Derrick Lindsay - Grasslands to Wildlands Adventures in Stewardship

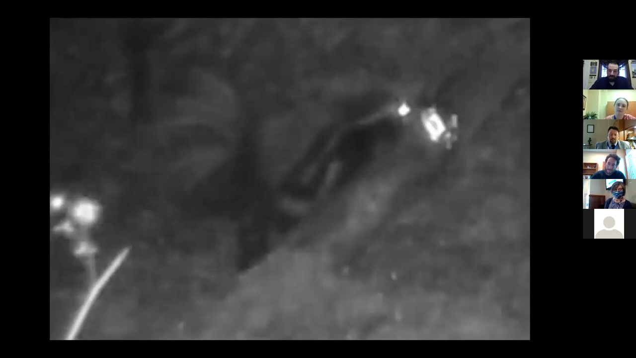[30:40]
And here is a spotted skunk that I was able to get on a trail camera way after my project was done. And that's usually how it goes. We tried to get some on camera there just to help us confirm if that was it, because it is a little hard to identify the spotted skunk tracks. But again, he looks a lot different than a striped skunk with his pattern there. And he's a little bit smaller.
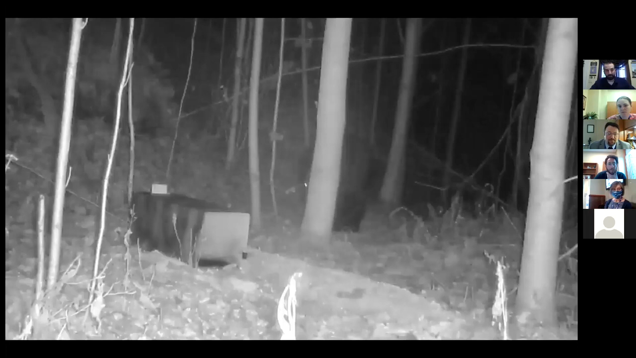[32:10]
We did have a few disturbed sites. You can see here he's finding our rosebud. I don't think he really likes it too much, but I'm sure he's going to enjoy the sardines there in the back of the trap. We did have some issues with some unwanted guests. We did get a few
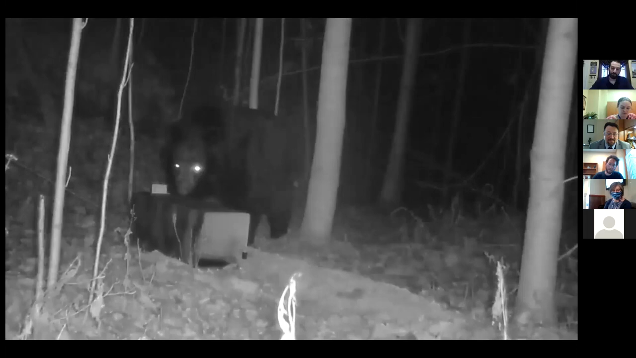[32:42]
bears, we got a few domestic dogs and some other things, but all in all, it was a great research project. And with all research projects, there's always more, there's always more to do.
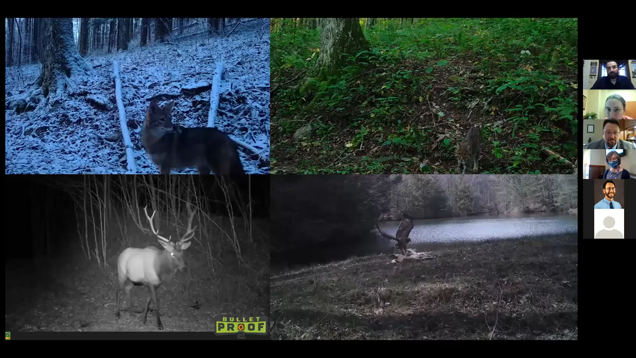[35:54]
It's camera traps as KNLT continues to expand on Pine Mountain. We're trying to take inventory of what we have so that way we can better manage and restore habitat in places. So here we have a coyote, bobcat, an elk, and a red-tailed hawk there. We also have been in the works with Bernheim Arboretum and Research Forest in central Kentucky